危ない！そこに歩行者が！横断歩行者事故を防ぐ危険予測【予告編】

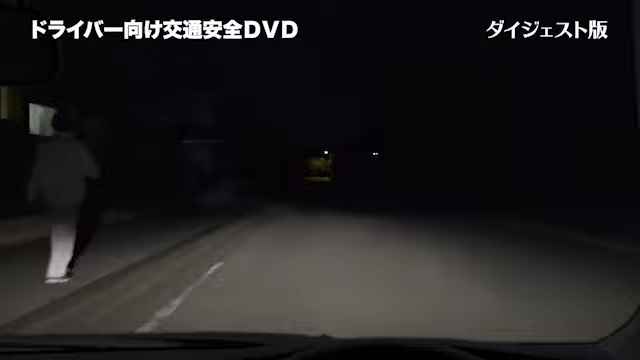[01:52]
違うか。 なんだろう、歩道にも人いないけど。 うわっ！ こんなことがあるかもしれません。